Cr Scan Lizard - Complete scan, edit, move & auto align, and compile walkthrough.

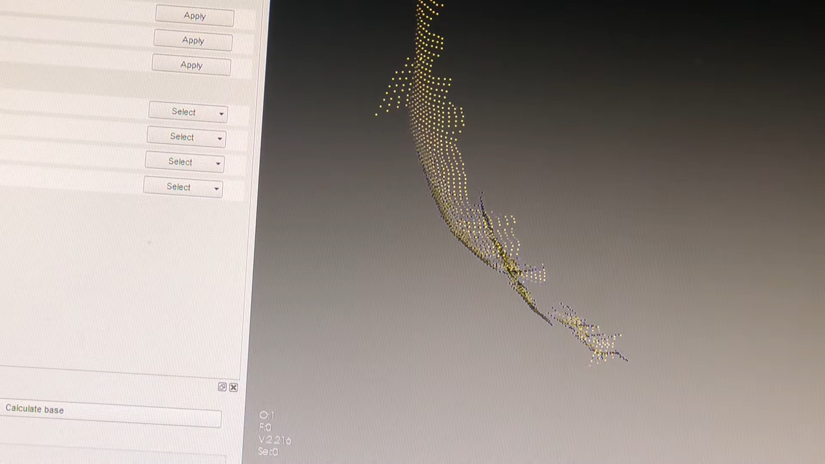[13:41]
See how that does that? So now this starts making a full pattern from two down. So I'm gonna go and I'm gonna delete this frame.
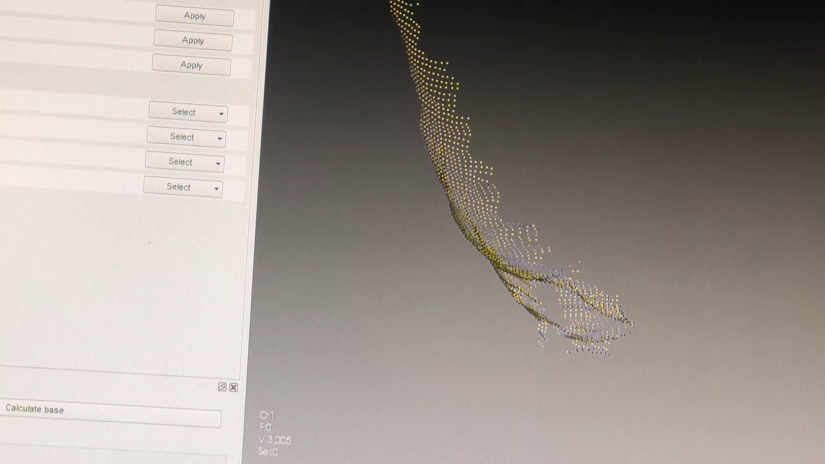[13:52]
I'll right click, I'll hit delete.
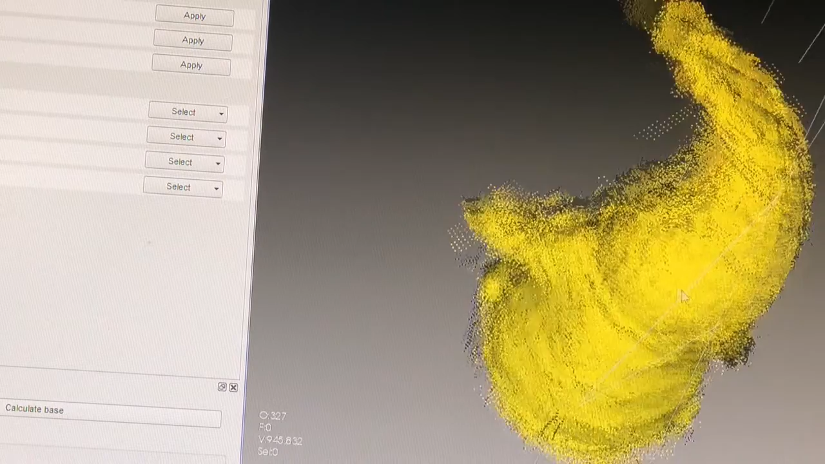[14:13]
So now you can still see we do have a lot more, like down in here and here and all this down here.
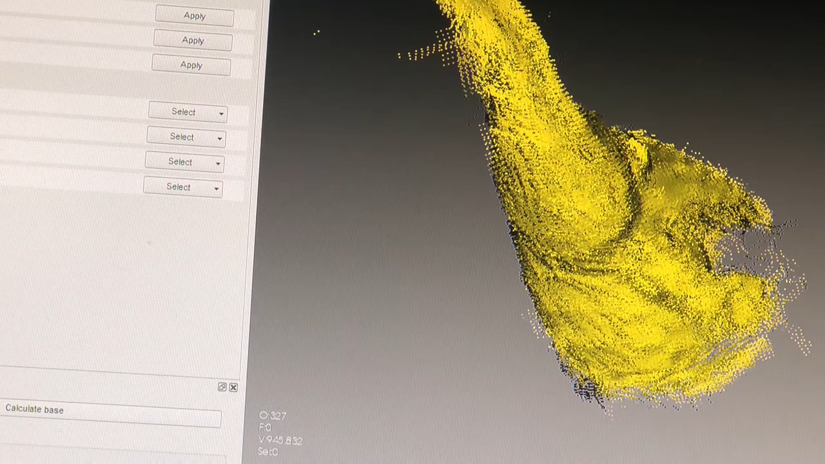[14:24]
So open this back up, go to frame two.
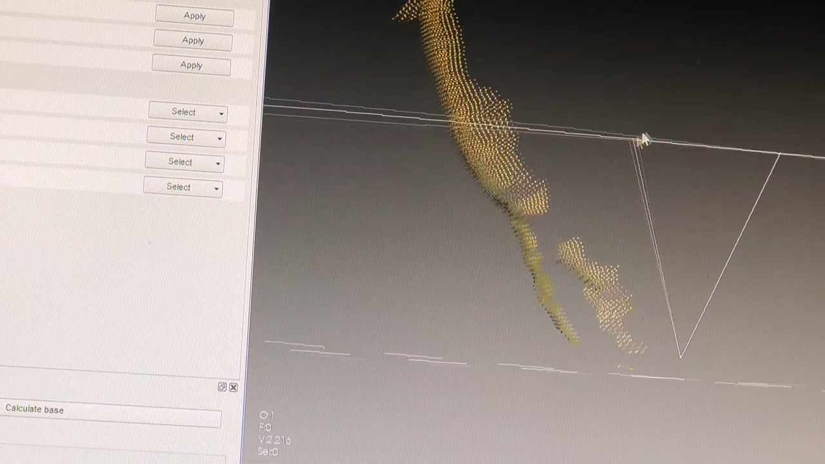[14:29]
We only see a little bit down there in the bottom, so I'm gonna highlight a couple of these. Okay, so here's how you edit. To get rid of them, what I call point cloud noise, I'm gonna do these right here.
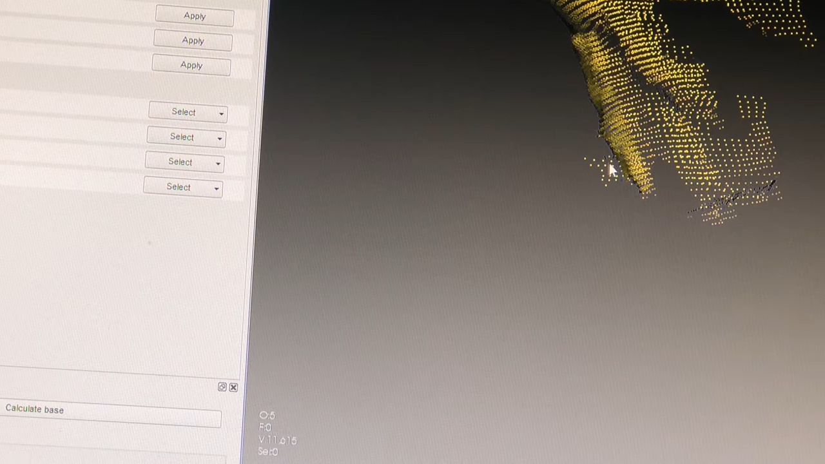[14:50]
So I'm gonna hit control and hold. Now you see my cursor turned to an X. And just check and make sure what tool I'm on. I'm on lasso. So go back to where I want to start. Hold control. I have an X.
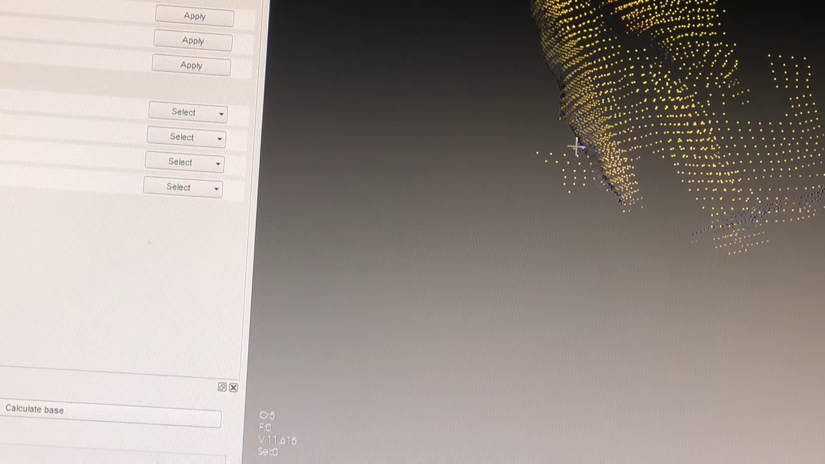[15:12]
I'm going to hold the left mouse and draw around what I want to delete. Let go of the mouse. Let go of control. And it normally should turn red,
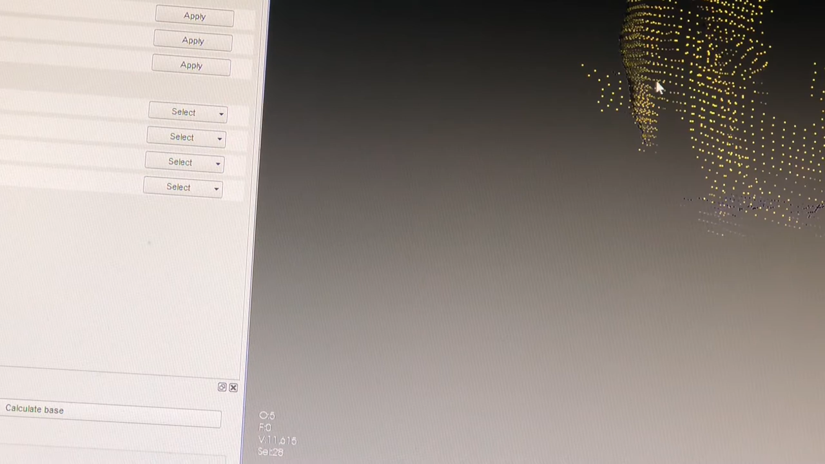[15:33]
but I'm gonna hit delete.
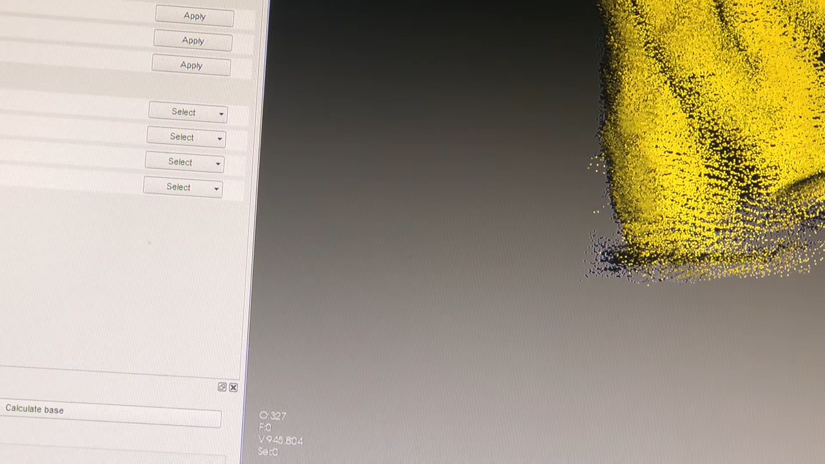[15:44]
And now it brought up every frame highlighted again, but if I do this, you can see that is no longer there. Now if I come down a little further,
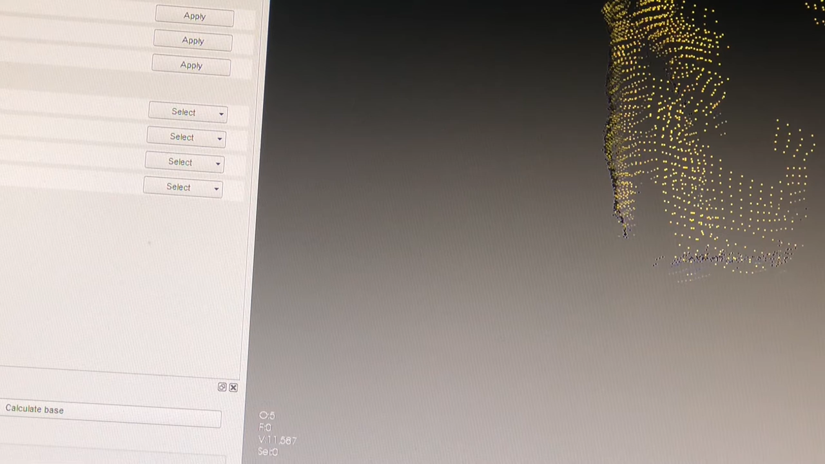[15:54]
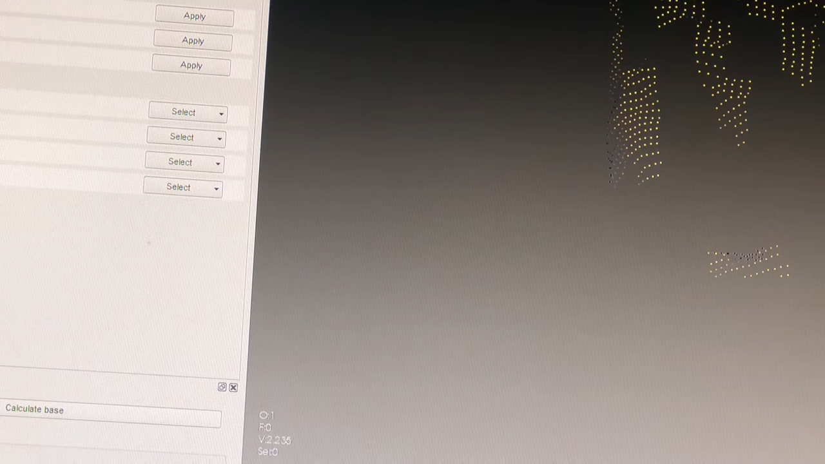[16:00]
you can see that's no longer there. Okay.
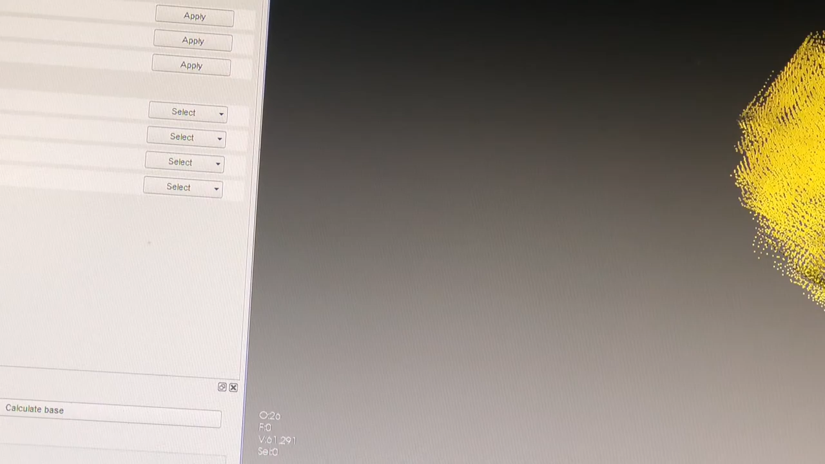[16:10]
So let's try and get rid of some more of this bottle here. That'll be all this, I believe. Now you can also do the same kind of editing here. But it does get tricky when you try to get into finer spaces and details, depending on what type of model you're getting.
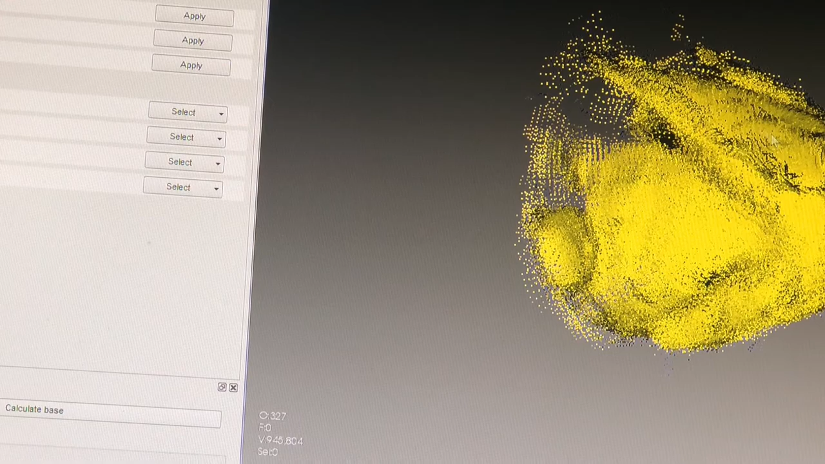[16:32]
Like right now, if I wanted to get all of this right here, but I had a little bit of the arm behind it, watch what happens. So if I hit control and I highlight this, because I want to get rid of that and shape his beard.
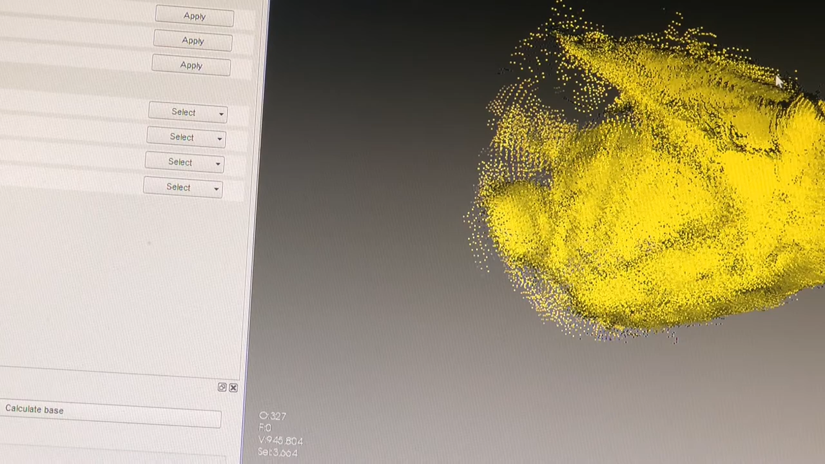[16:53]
For some reason it's not turning red for me, but usually it does, which is making this hard to show you.
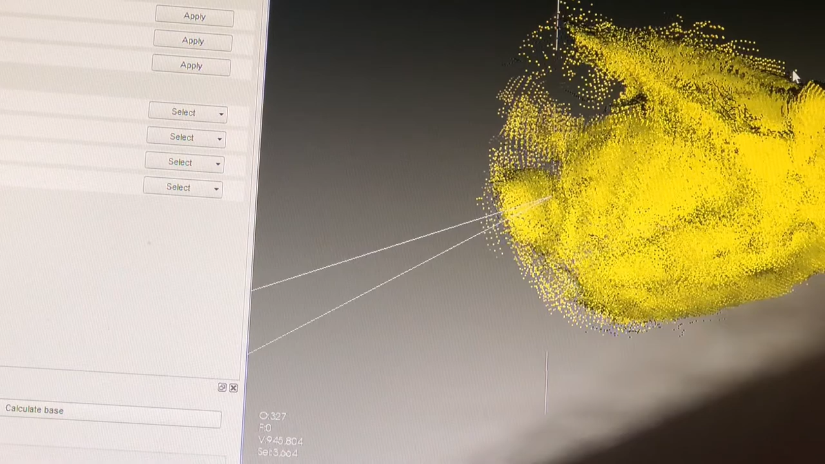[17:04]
There it is. So you see I got that little bit, but look how much of his arm I had got.
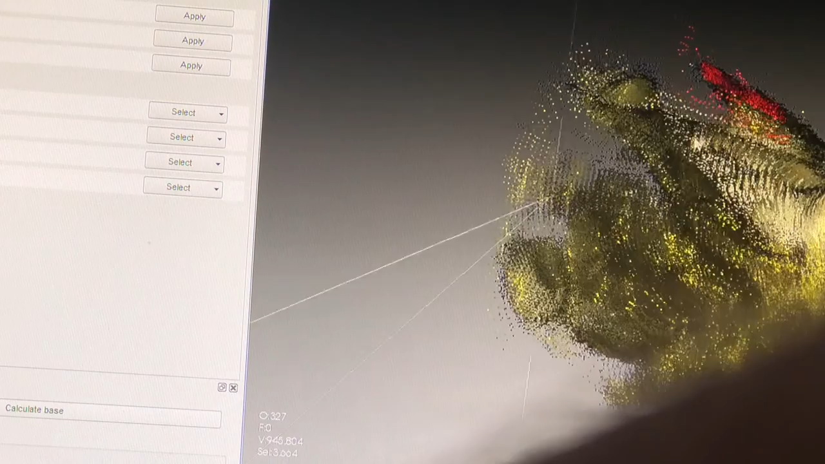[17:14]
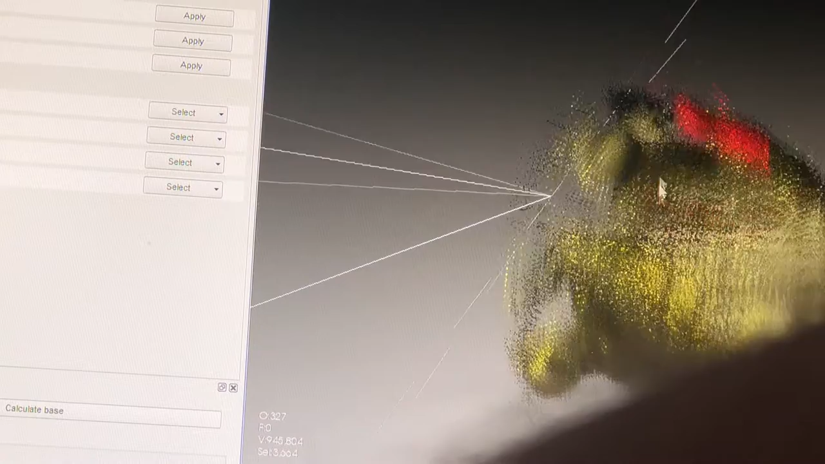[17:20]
So, and if I hit delete, now I would not know,
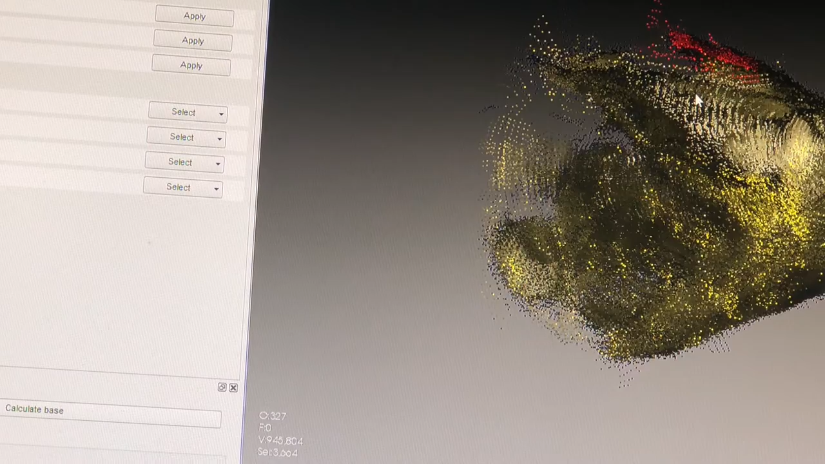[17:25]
or you know, I would take away his arm.
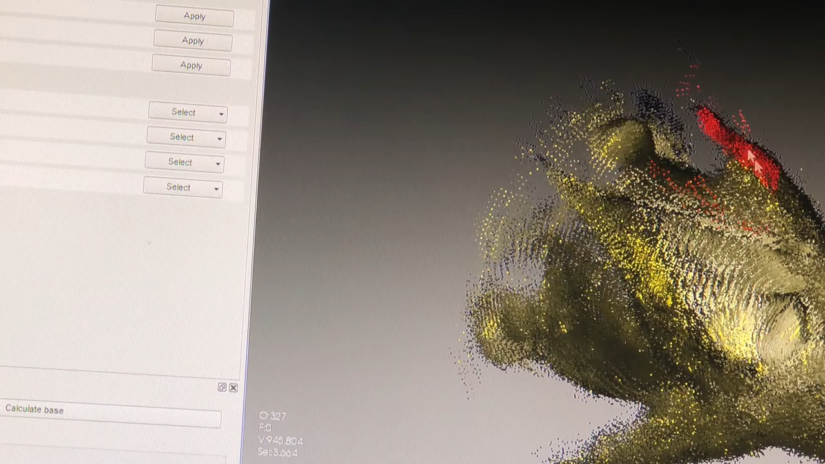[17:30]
Now in order to get this back and
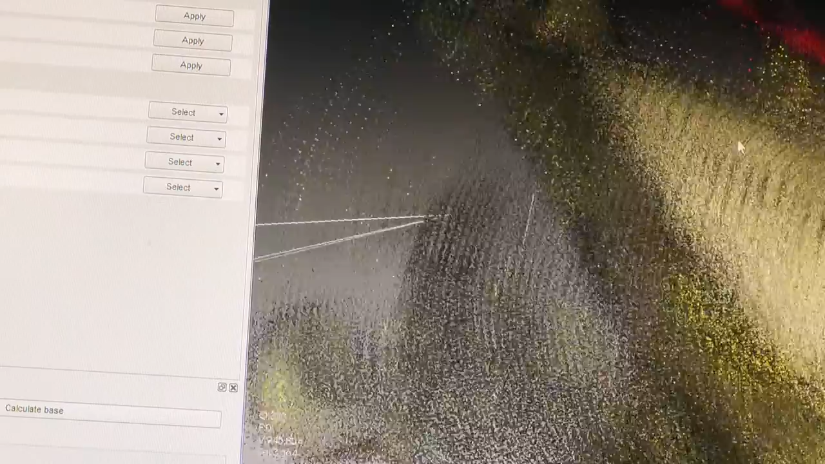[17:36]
un-highlight something to be deleted, you can see here, all these are red,